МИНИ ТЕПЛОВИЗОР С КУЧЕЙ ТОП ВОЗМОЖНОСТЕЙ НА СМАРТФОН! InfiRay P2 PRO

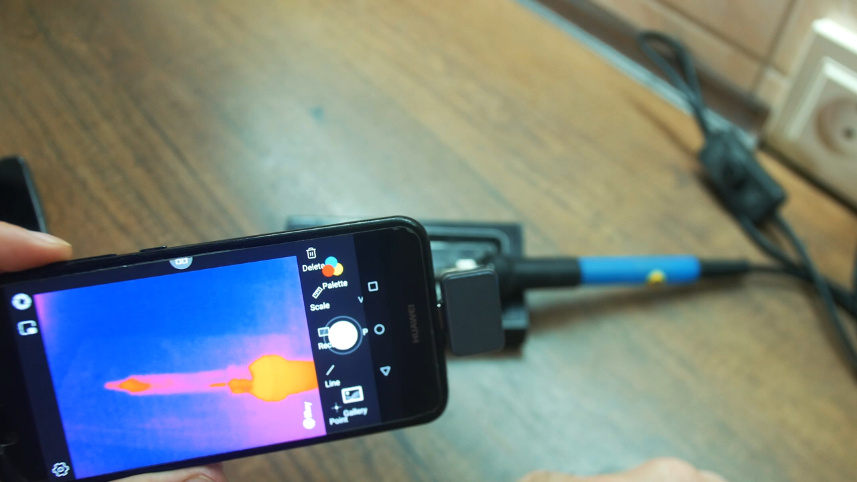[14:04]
Тут у меня сразу стоит 450 градусов или 400, вроде 400 градусов, но паяльник может врать.
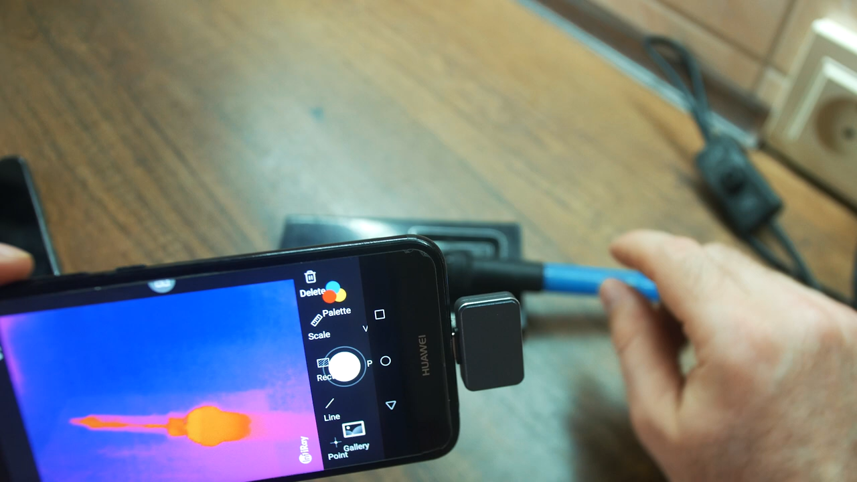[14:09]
Мы сейчас и тепловизором проверим.
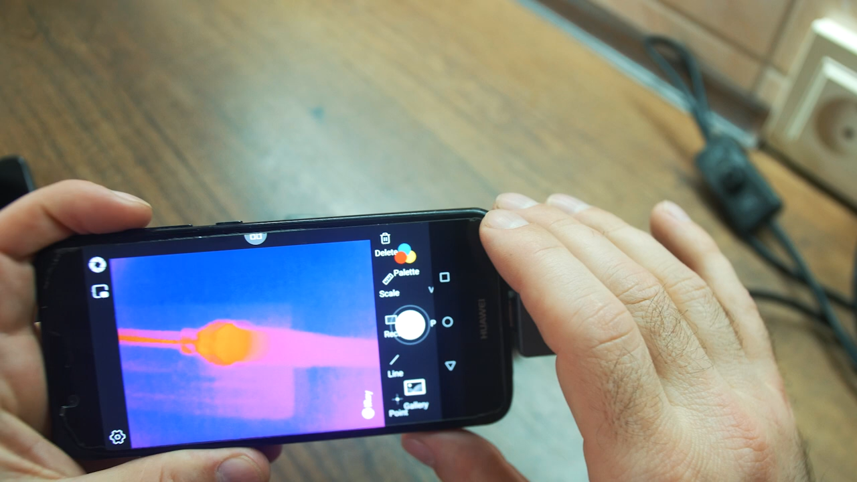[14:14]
Надеюсь, вам будет видно хорошо. Пока что мы запускаем, вот видно, запустился паяльник, сейчас он нагреется.
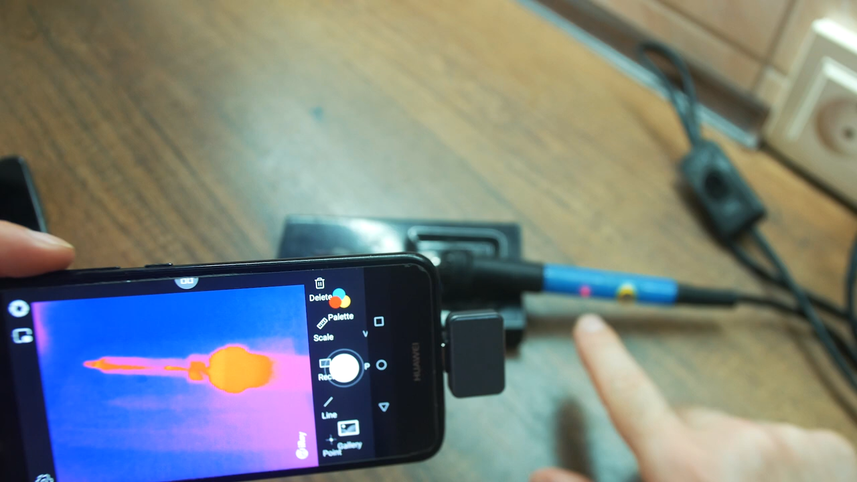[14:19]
Чтобы включить вам измерение высоких температур,
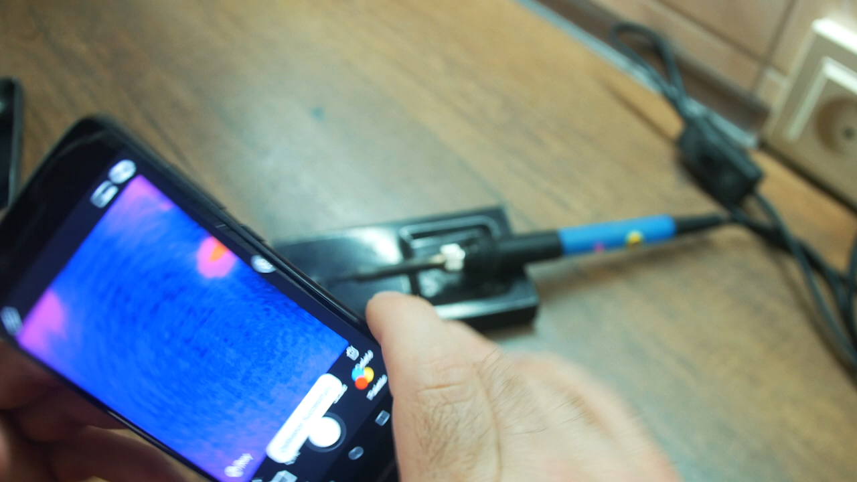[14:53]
То есть вывод такой: если вы будете,
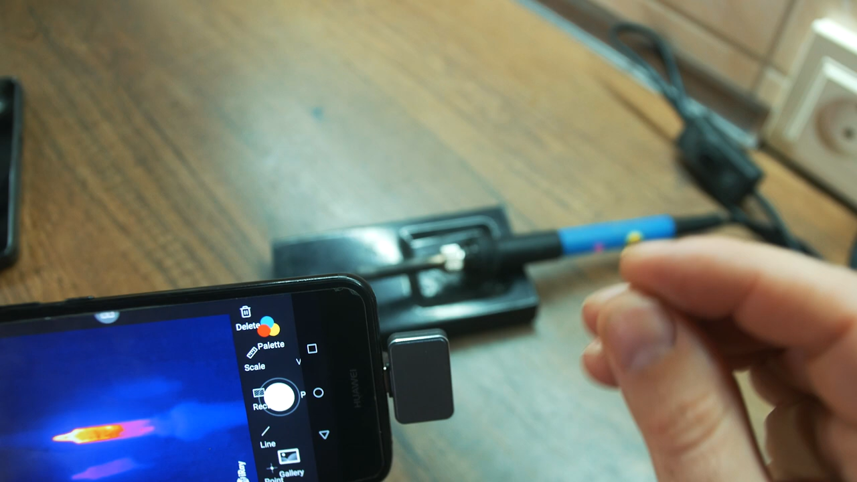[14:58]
если вам нужно измерять высокие температуры, неважно где, где в данном случае у нас на паяльнике, то вам нужен мощное устройство, мощный телефон. Ставлю точку. И у меня уже показывает
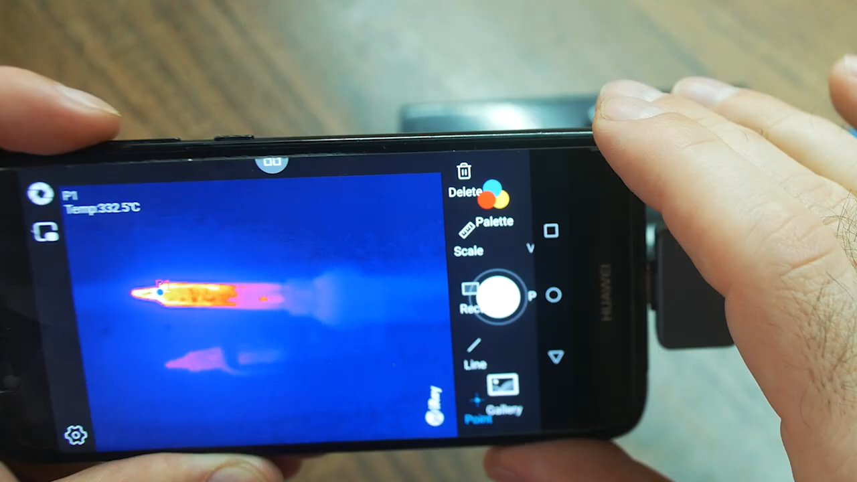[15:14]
On screen: spot 332.5°C
340. Надеюсь, вам видно. 340. 350, вот видите.
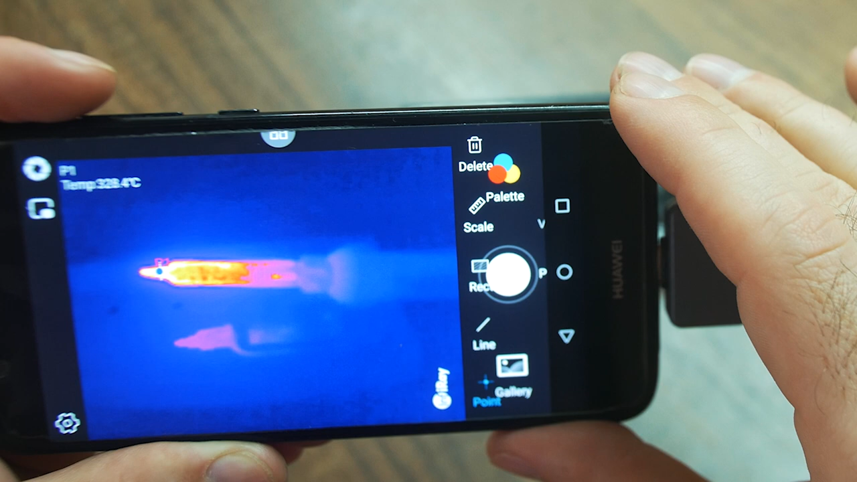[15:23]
Если близко поднести тепловизор к горячему предмету, у него срабатывает защита, тоже имейте в виду.
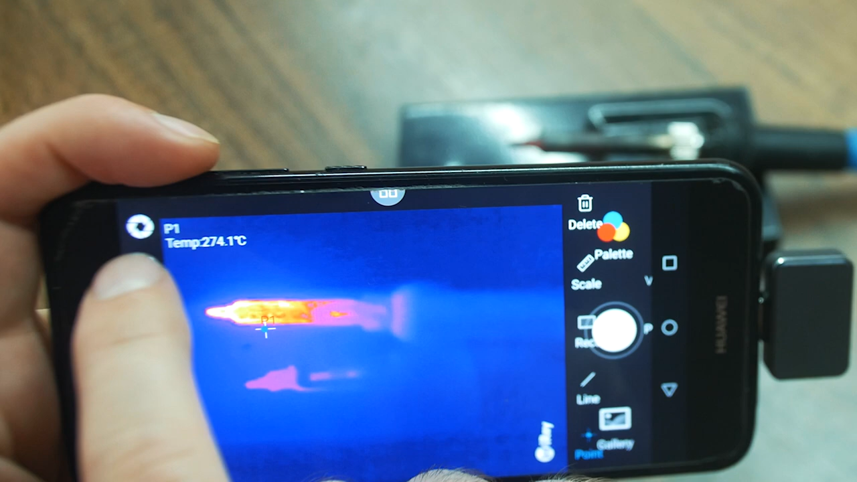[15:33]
On screen: spot 274.1°C
И вот, что я забыл сказать, вот этим вот нажатием мы очищаем линзу, скажем так.
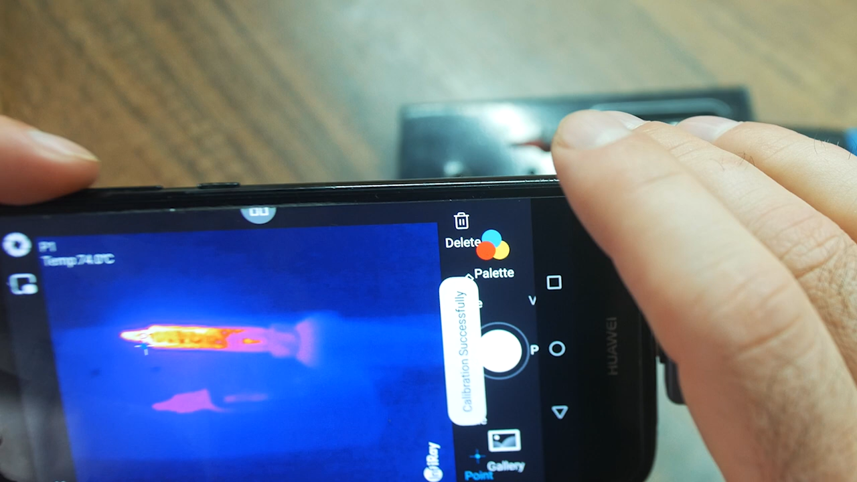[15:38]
То есть линза сама себя перезагружает, чтобы корректно вымеривать температуру.
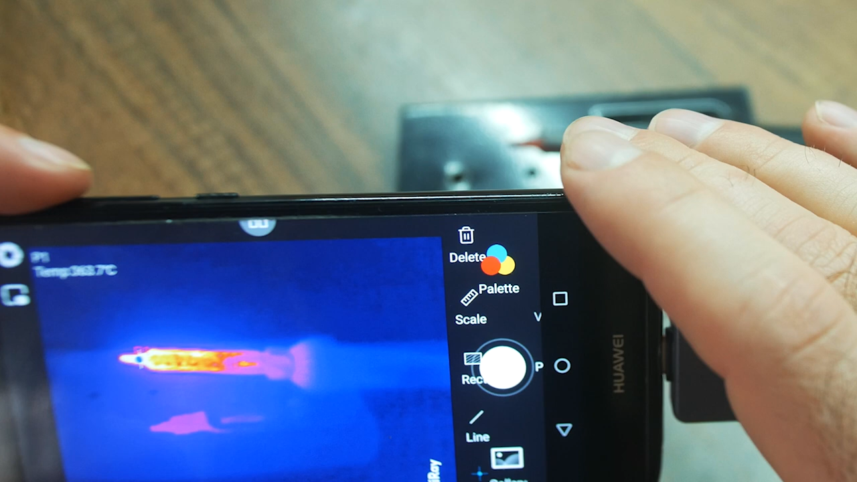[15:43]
Так, надеюсь, вам видно в телефон.
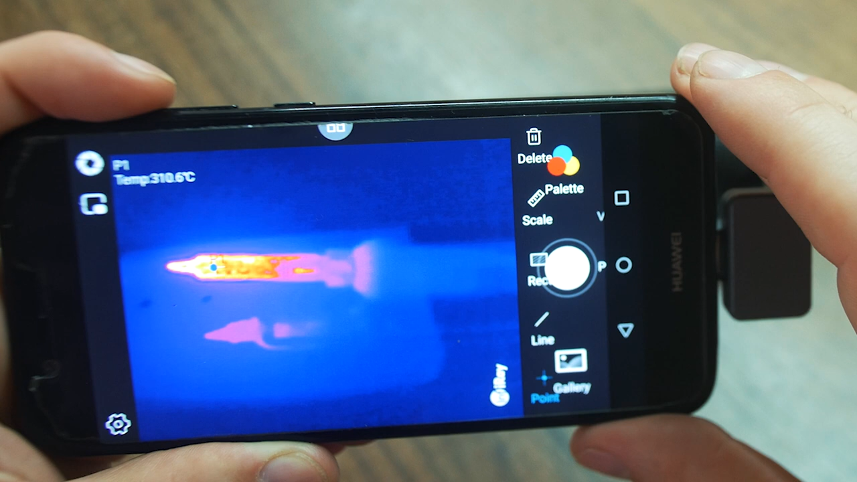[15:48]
On screen: spot 310.6°C
В данный момент у нас 330. Вот, я думаю, вроде как бы вам видно.
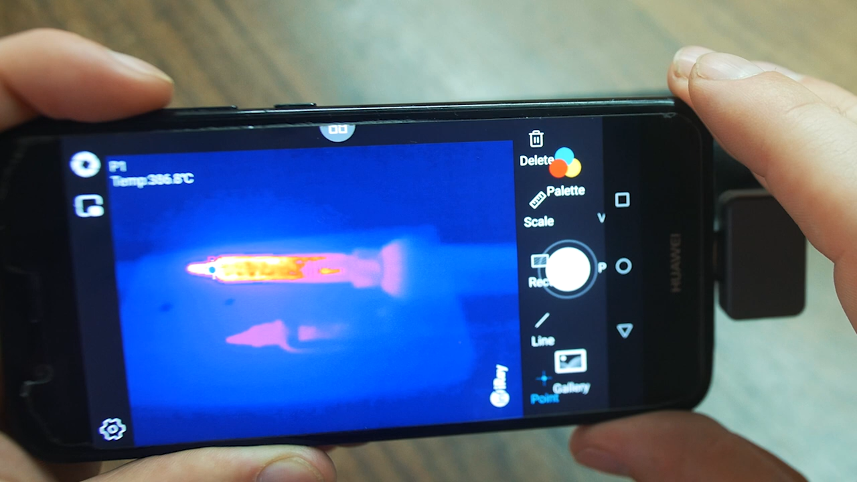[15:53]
380. 386. Ну, около 400 градусов. Опять же, паяльник, вы видите, обычный, он может немножко врать.
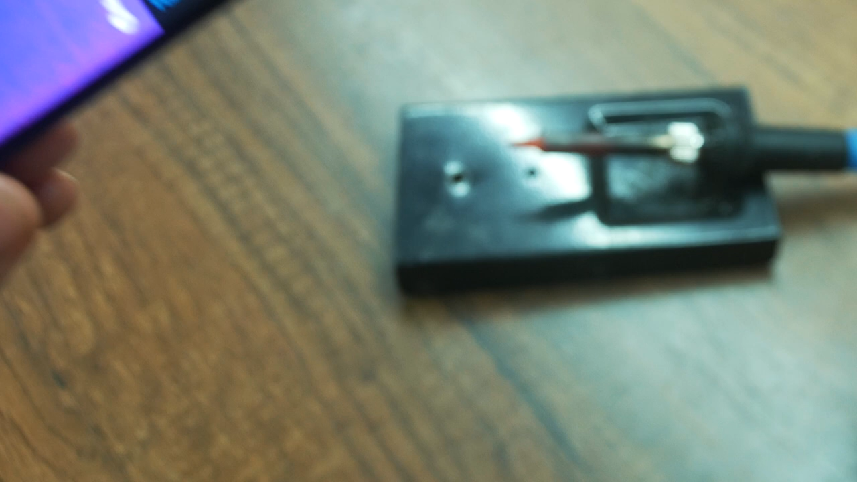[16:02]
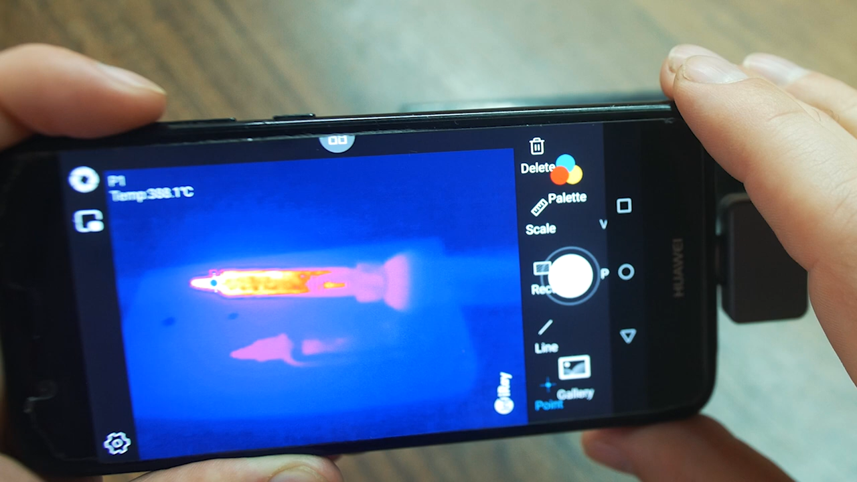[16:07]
Но, грубо говоря, он около 400 выдает.
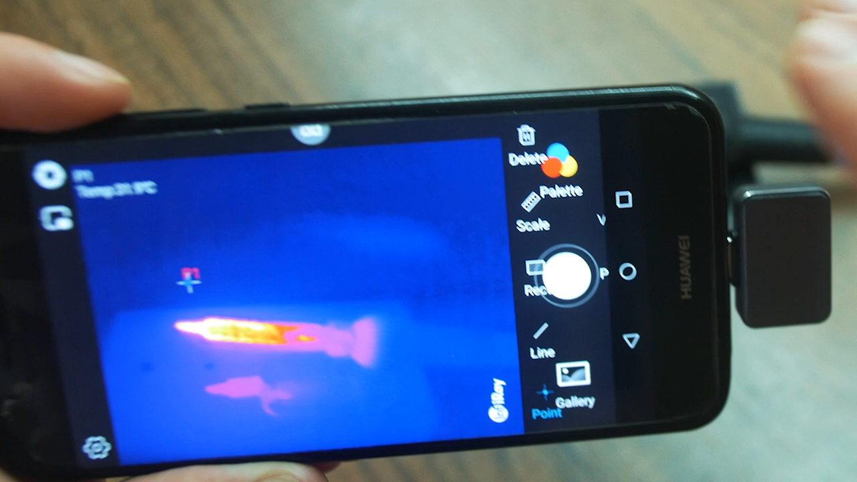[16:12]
Ну да, у меня тут на максимум выкручено. Вот 380. Ну, в общем, горячие предметы проверить можно. У тепловизора заявлено, что он может вымеривать 600 градусов, но я не могу вам нигде показать такую температуру, чтобы ее вымерить. Максимум около 400 на паяльнике. Так что как-то вот так.
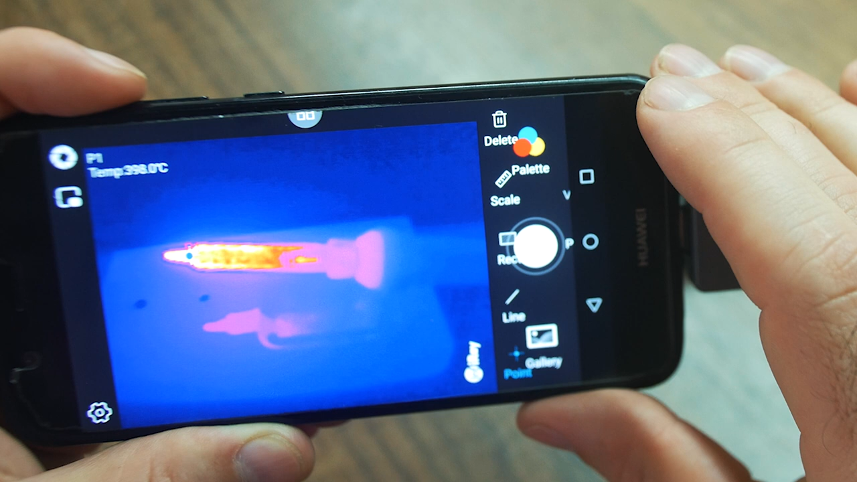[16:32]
Вот видим 391, 398. В общем, шкала прыгает, около 400 есть.
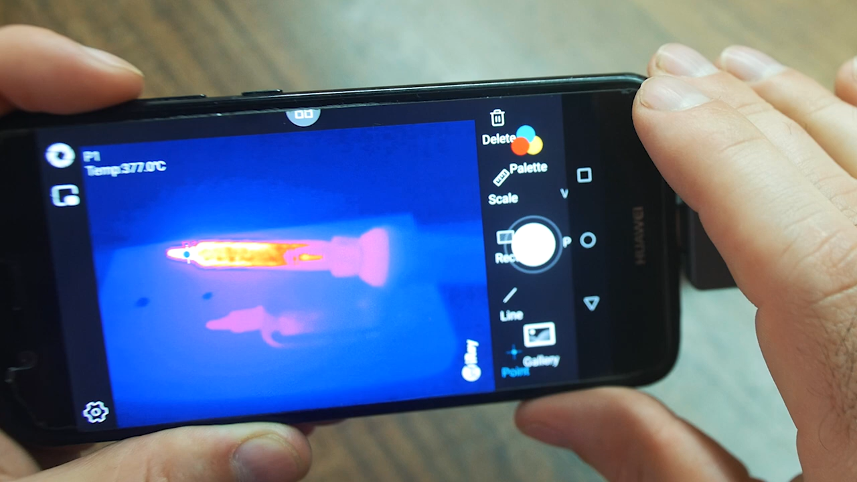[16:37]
400 градусов, круто.